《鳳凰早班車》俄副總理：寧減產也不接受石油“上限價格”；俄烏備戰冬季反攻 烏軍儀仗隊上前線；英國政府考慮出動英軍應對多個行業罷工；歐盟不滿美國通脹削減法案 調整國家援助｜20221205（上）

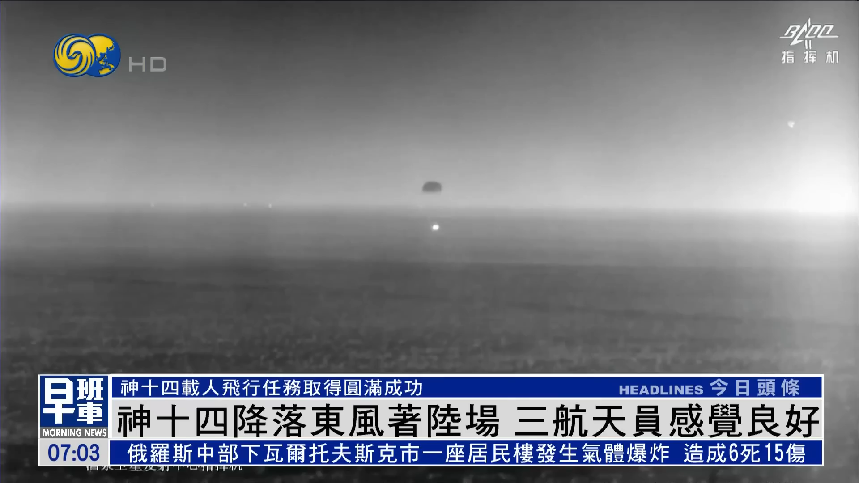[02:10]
返回舱其后打开主降落伞，徐徐下降，并抛开防热大底。在着陆前一瞬，返回舱启动反推装置。 返回舱着陆， 疏减冲击力，
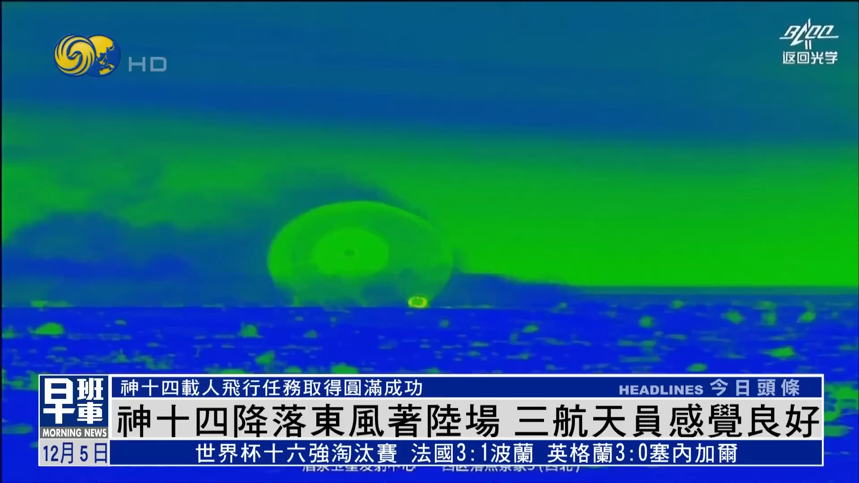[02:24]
降落后呈水平状态，横卧在目标区。
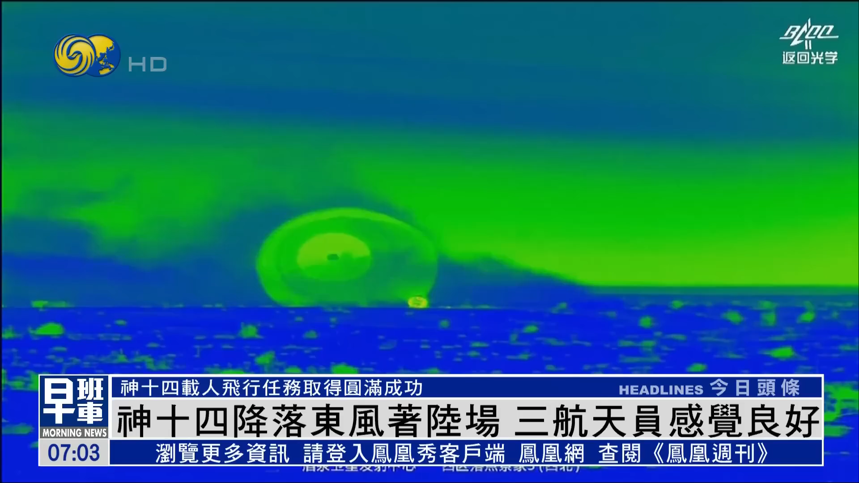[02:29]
返回舱成功着陆后，担负搜救回收任务的搜救分队及时发现目标并抵达着陆现场。
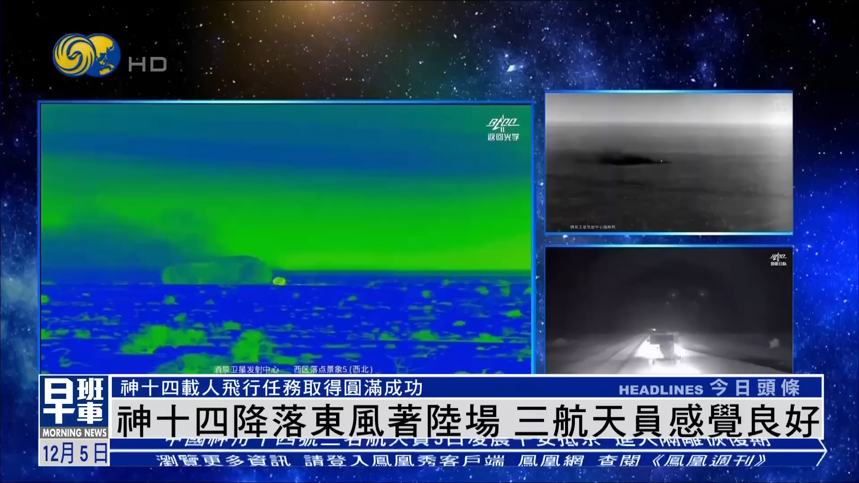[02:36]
返回舱舱门打开后，医监医保人员确认航天员身体健康，3名航天员陆续出舱。